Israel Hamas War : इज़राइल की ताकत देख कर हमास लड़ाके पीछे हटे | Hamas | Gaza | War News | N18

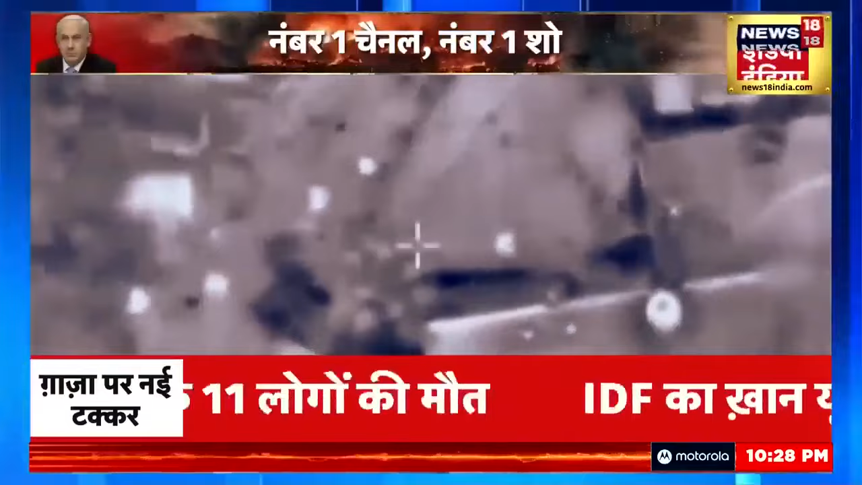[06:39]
जिसके बाद स� एक सुरक्षित दूरी पर चले जाते हैं जबकि हमास के कमांडर और बाकी लड़ाके इसरेल के